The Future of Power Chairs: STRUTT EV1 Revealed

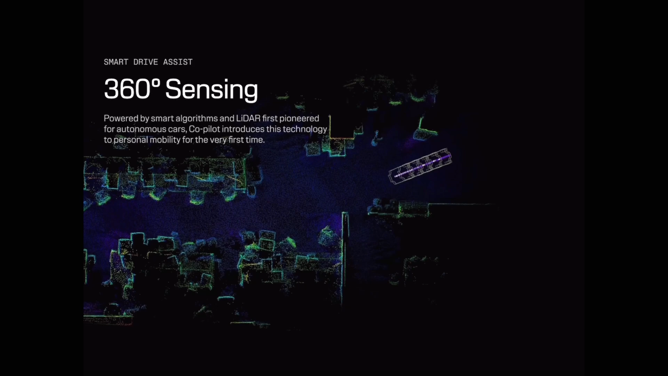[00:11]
And with 360 degree sensing powered by smart algorithms and LiDAR,